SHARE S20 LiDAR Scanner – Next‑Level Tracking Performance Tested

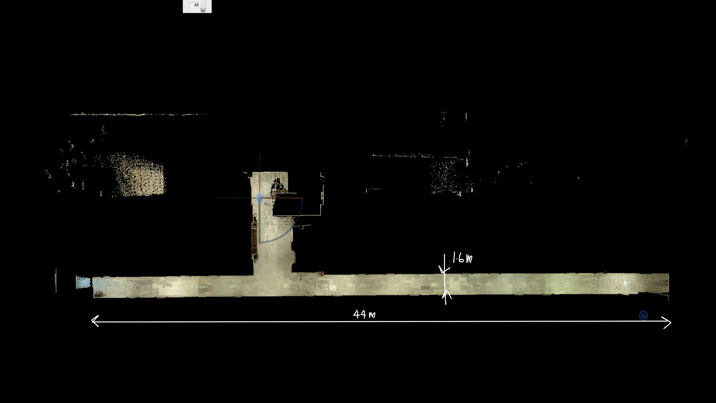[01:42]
For the length from one end to one end it's 44 meter. So I'm going to start in the hallway. I'm going to walk like this. And I'm going to pass to another 3-4s using this stair. Because the corridor is quite narrow, many of the LiDAR scanner will have a rotational drift. So I'm going to walk up 3-4s. If the LiDAR scanner has a drifting alert, the height between the floor to the floor here will be different.
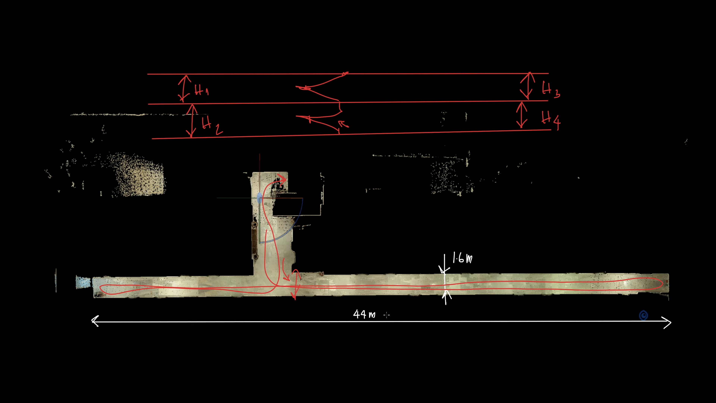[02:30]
So the edge will have a different value. Because the corridor is very long 44 meters extremely narrow 1.6 meter. And for the visual slam, there's going to be the door on the side wall here. But the door is spaced with the repeat pattern.
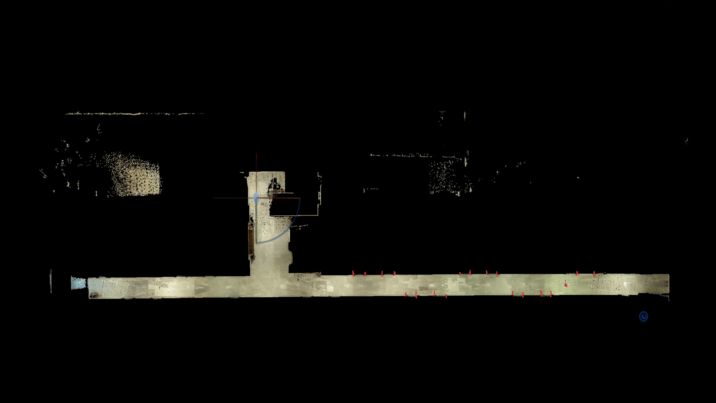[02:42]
Walk from one point to the second point here. It's going to see the same pattern. This is the same pattern. Many LiDAR scanner will lost the track immediately. C1 doesn't have the visual slam sensor. I didn't bring it along with me to do the test.
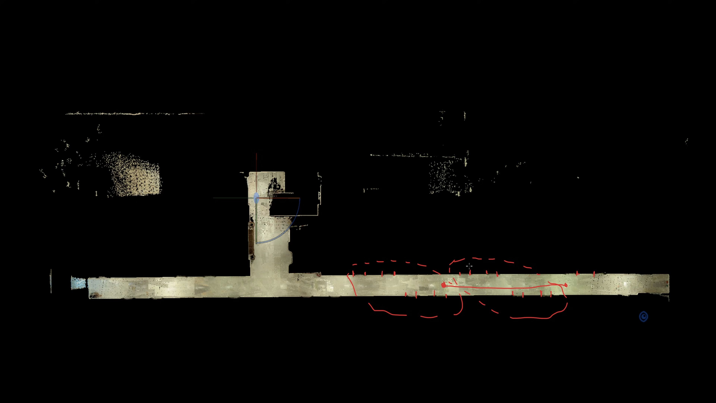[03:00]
So I cannot tell if the C1 can still track with the repeat pattern comparing to the S20.
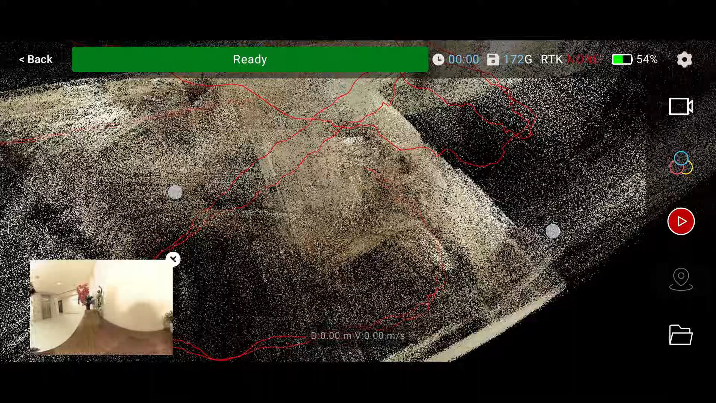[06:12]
And when you look in the preview screen, the floor on the left wing, far left, it's not parallel. Between the second and the third floor, it's not parallel.
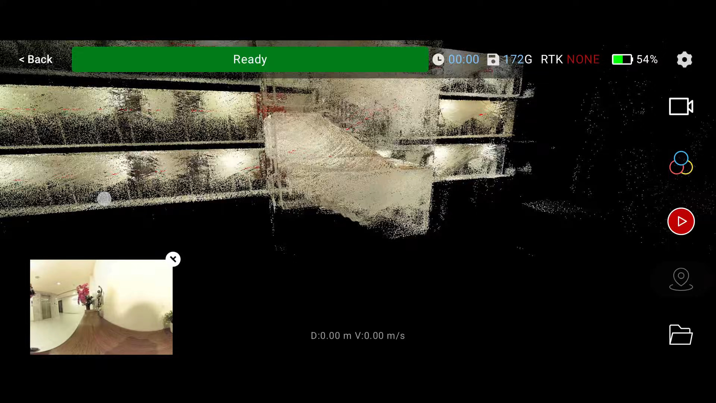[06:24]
Let's see if the SLAM algorithm can fix this. But there is no tracking loss during the scan.
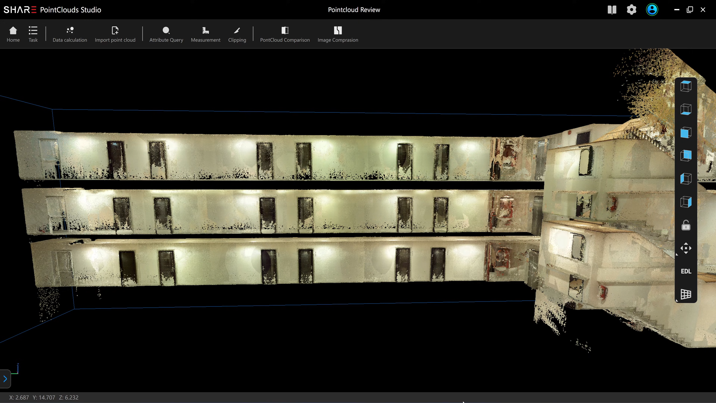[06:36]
Okay, this is the result from S20. Corridor scanning for 3 floors.
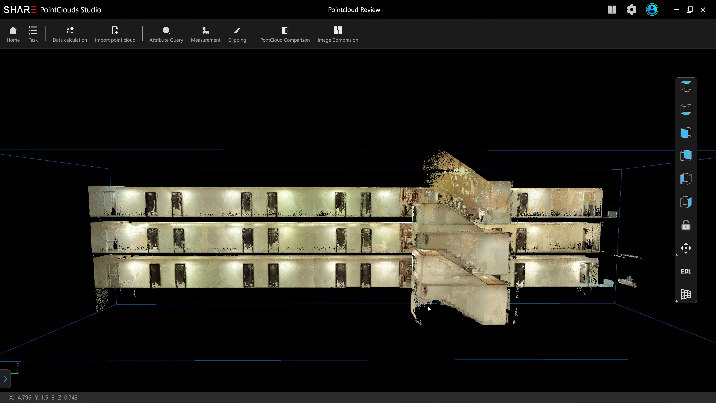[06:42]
They look parallel. Okay, let me slice this.
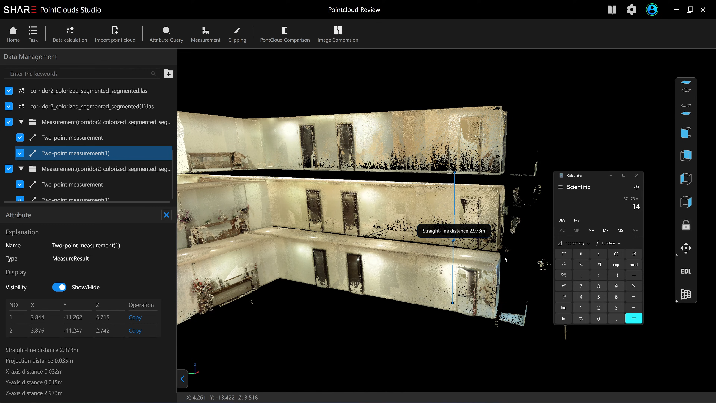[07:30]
so the floor to floor height difference is only 14 millimeters okay let's check the left wing the left wing is quite long from the hallway
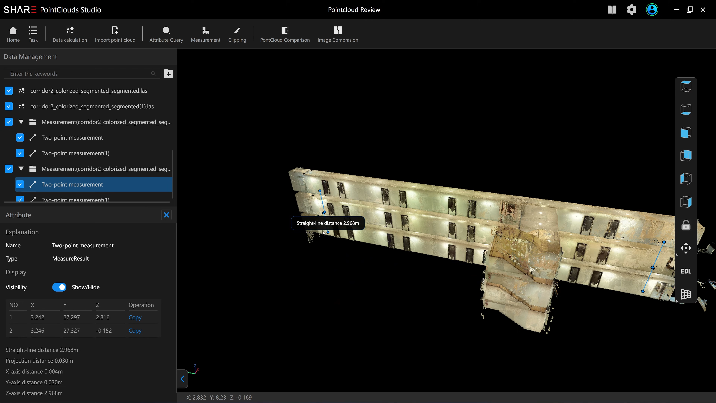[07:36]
the distance is longer 2.968 2.984
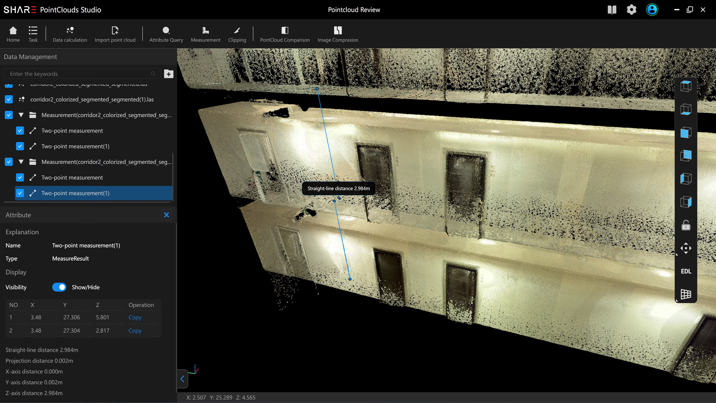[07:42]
so the difference on the left wing is 16 millimeter I can
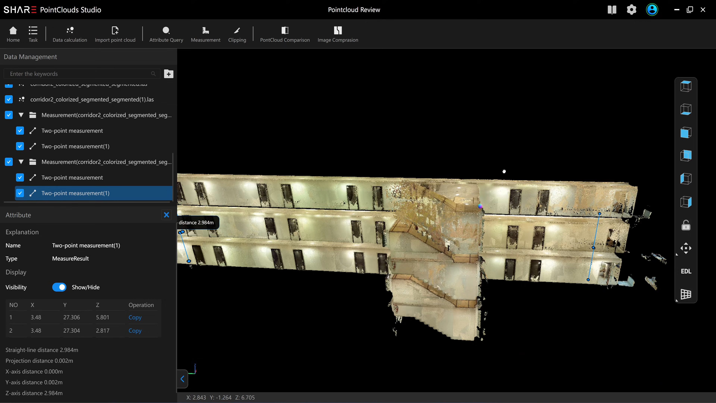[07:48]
confirm that the floors on the second third and fourth floor are parallel the maximum alert of the floor to floor height is only 16
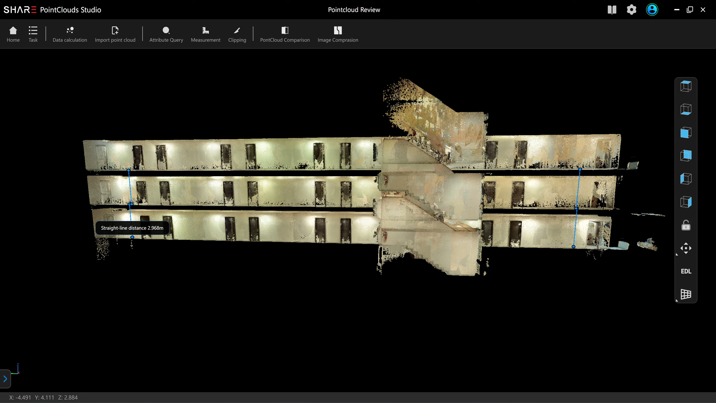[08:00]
millimeter which is fairly very small for the building about this long okay let's check the scan quality in the first person view the elevator doors
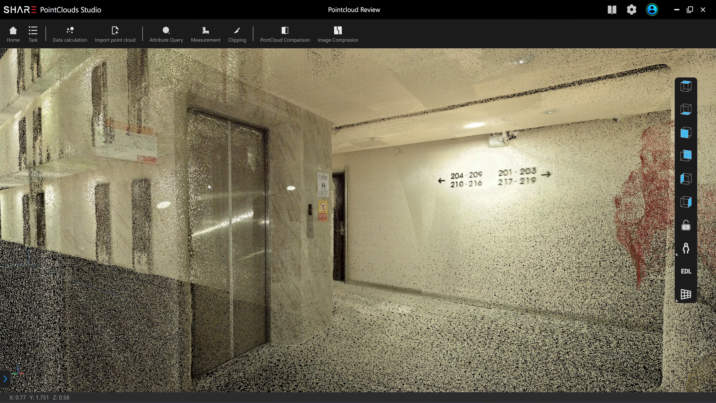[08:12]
reflective is chrome color I can see the texture of
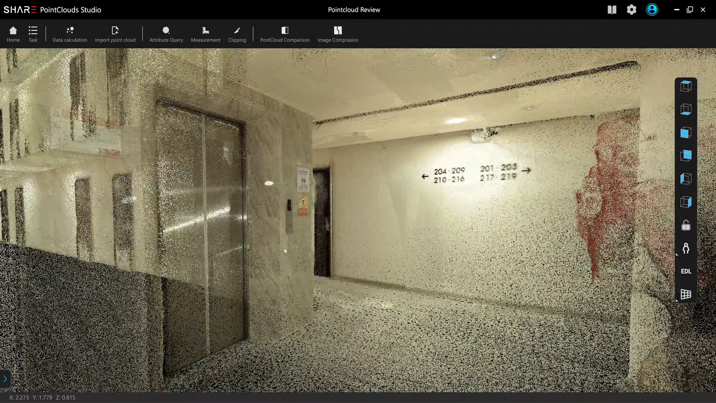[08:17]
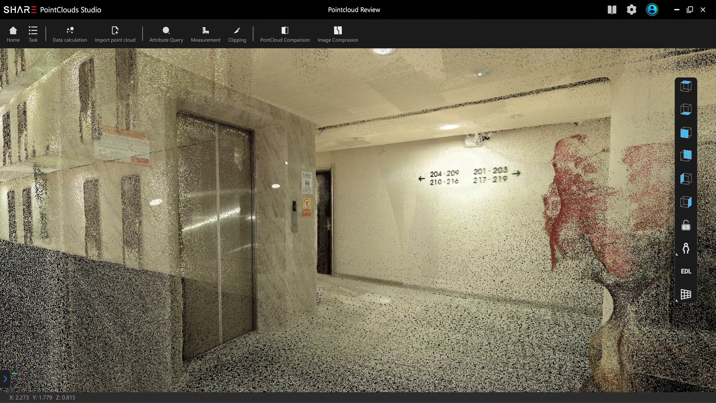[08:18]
the marble if
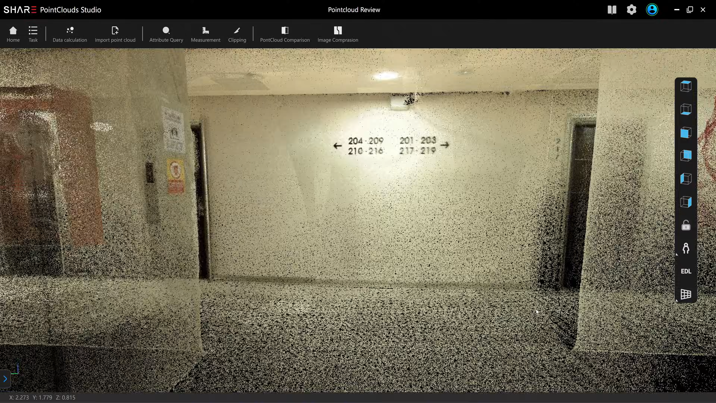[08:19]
you look at the room number I walk past this spot
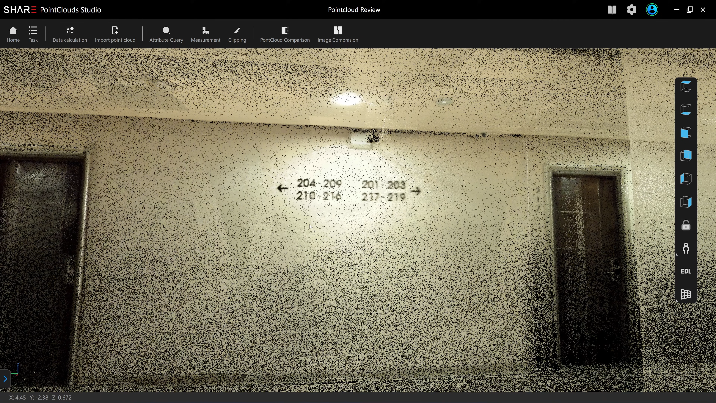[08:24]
three times the camera eyes capture this side of the wall with the numbers more than three times right and it align the letters very accurate every a certain length the door pattern will repeat I have test many radar scanner you
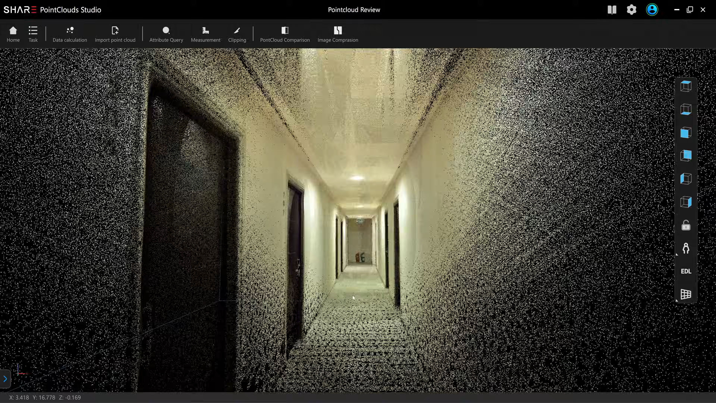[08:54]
start losing the track as soon as is they take the same pattern so I need to put like a chair a large curtain box on the floor to make the feature for the scanner to track the width of the corridor is 1.5 meter
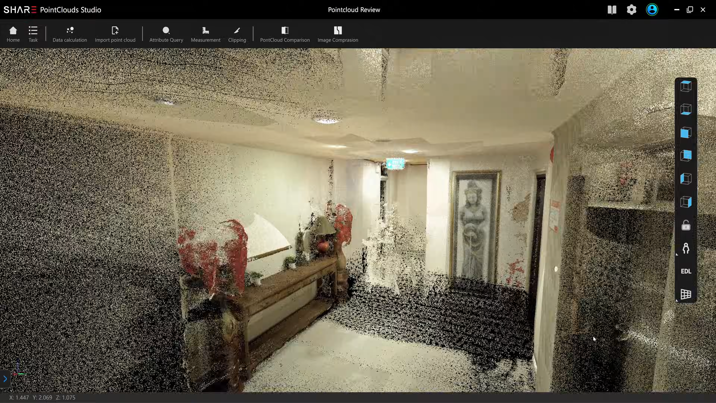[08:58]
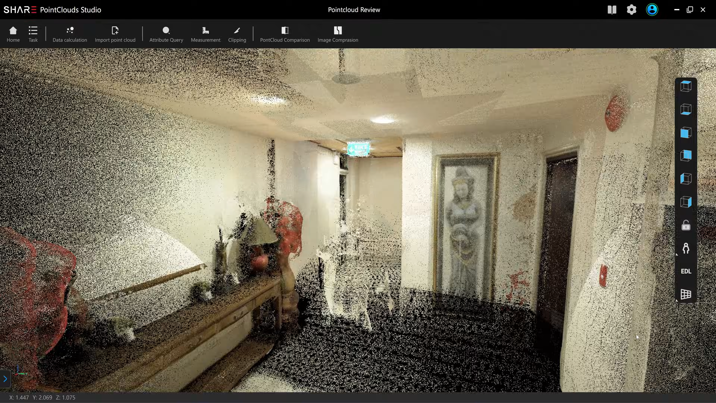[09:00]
okay so the the color point cloud quality is quite
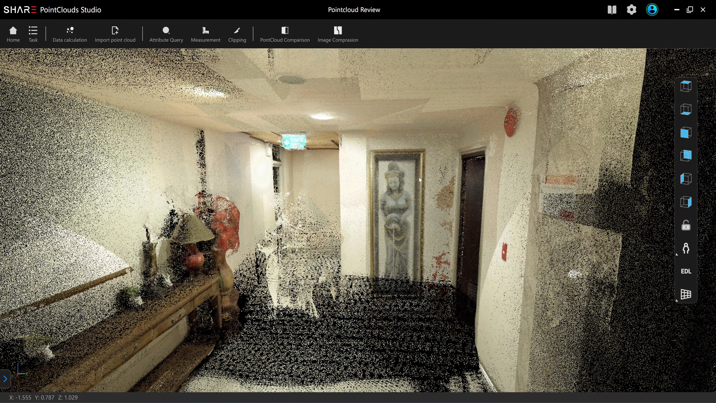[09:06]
good if you can look at the pictures this is not even a 3dgs this
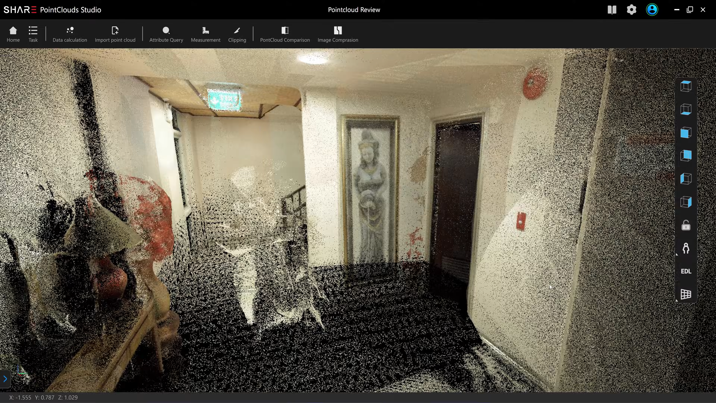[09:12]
is a color point cloud and when you open this in AutoCAD you are going to see the same result because the the chair studio they don't have a
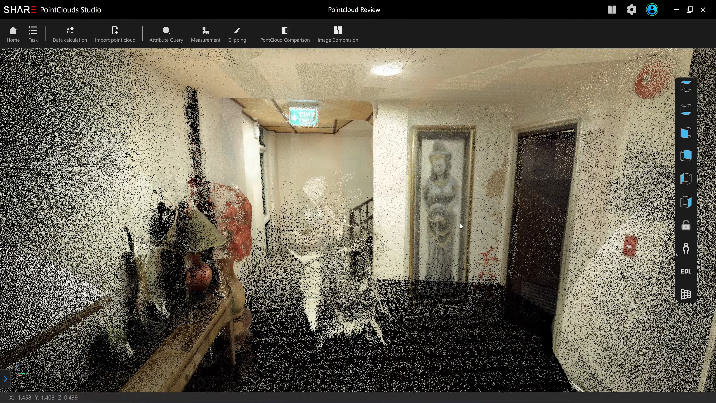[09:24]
transparent mode when displaying the point cloud so you are going to see the
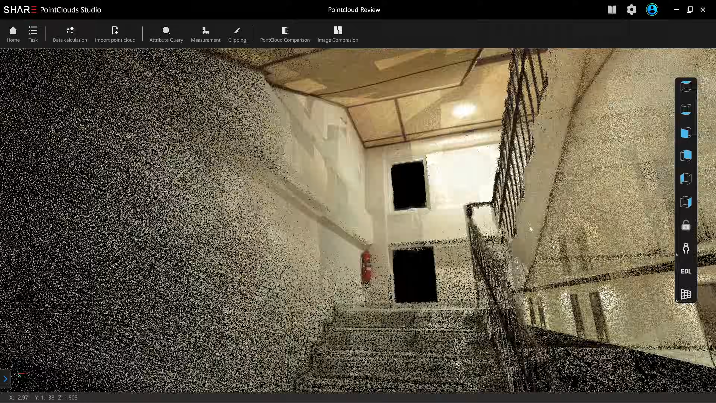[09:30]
same
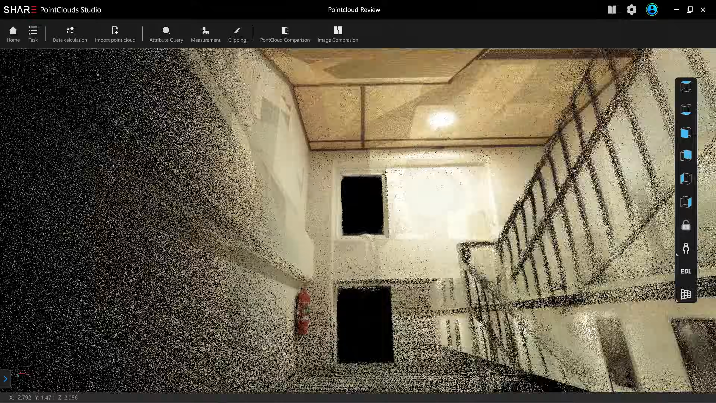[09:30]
quality as you see it here in the software